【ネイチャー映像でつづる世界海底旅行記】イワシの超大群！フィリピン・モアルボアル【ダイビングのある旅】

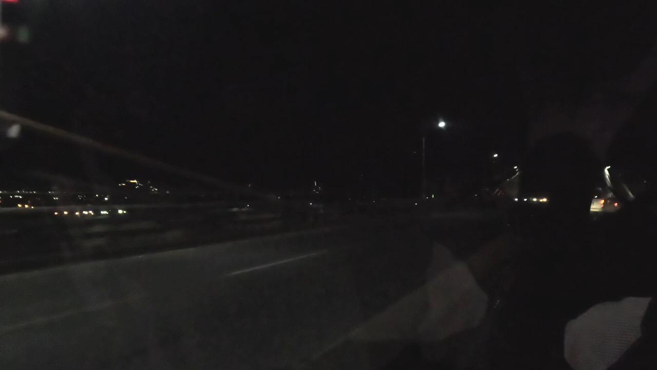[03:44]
ここはマクタン島とセブ島を結ぶ橋の上ですマゼランは60名の兵を率きセブ島からマクタン島に攻め入りましたがそこで1500の軍勢に待ち伏せされ命を落としました今マクタン島のセブ島に面したあたりこの橋の田元のあたり一帯はマゼランを討ち取った王様の名前を取りラプラプという町になっています